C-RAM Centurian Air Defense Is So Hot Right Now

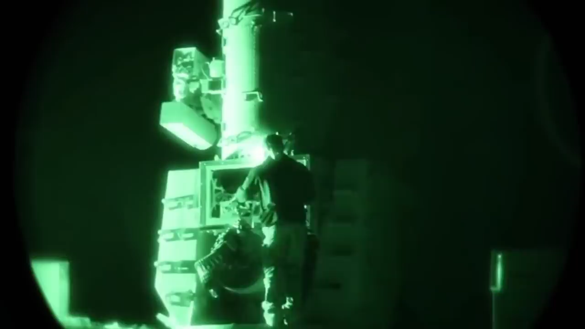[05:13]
It's a tracer bullet, but it also has a hardened steel body, an incendiary nose, a high explosive core, and a special self-destructing body feature behind the HE core.
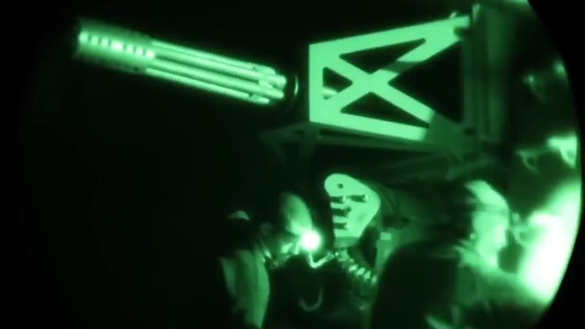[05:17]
This thing is a combination of HE, tracer, anti-vehicle, and self-destructing bullet.
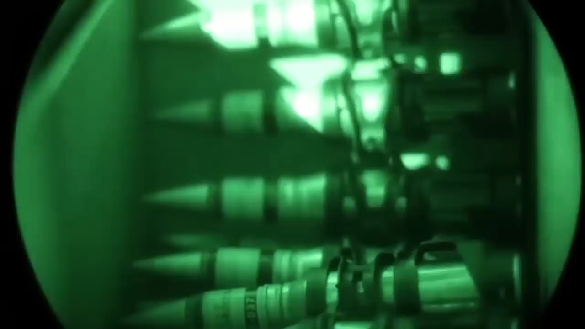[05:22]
It's wild, and it's like nothing I've ever heard of before.
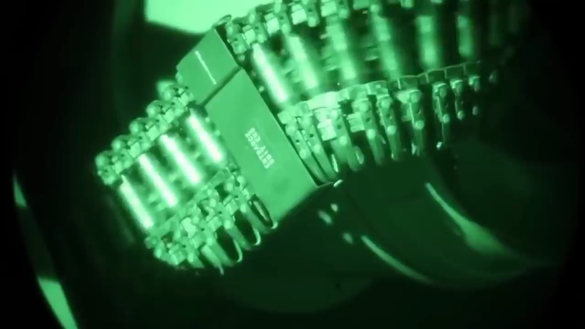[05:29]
The fact that the CRAM does not include an IFFF antenna to locate friendly forces is a bit worrying to me.
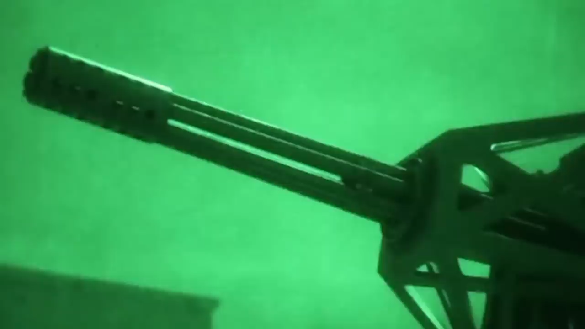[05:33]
So how does this play out in the real world? Is there anything to worry about here? And didn't I mention some controversy earlier? Well, there are a few major incidents with the phalanx CWIS that took place before the Army commissioned the CRAM.
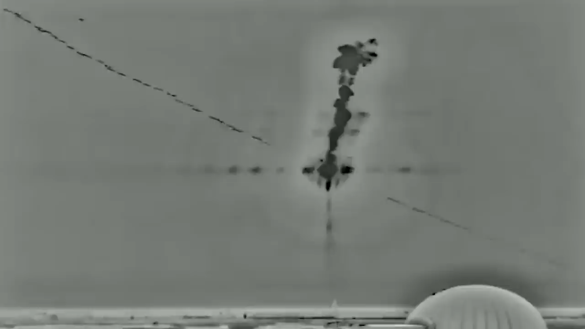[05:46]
There was also a live fire exercise in 1989 where the CWIS successfully engaged a drone,